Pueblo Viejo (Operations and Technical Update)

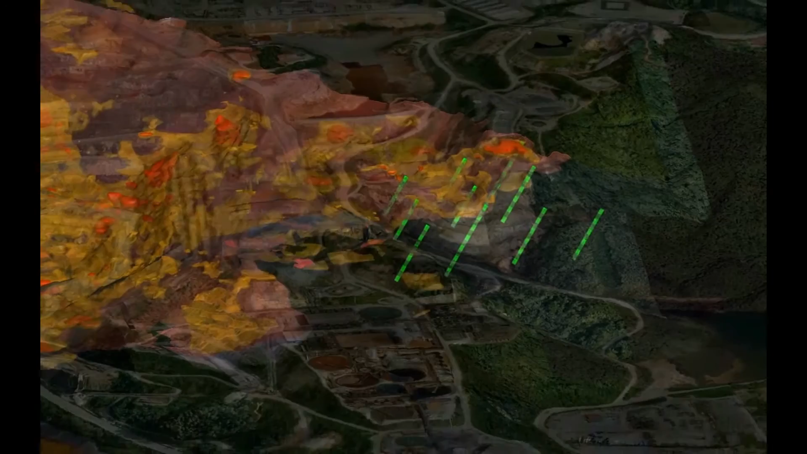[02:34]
cap that was previously mined and contained a total of 350,000 ounces of gold.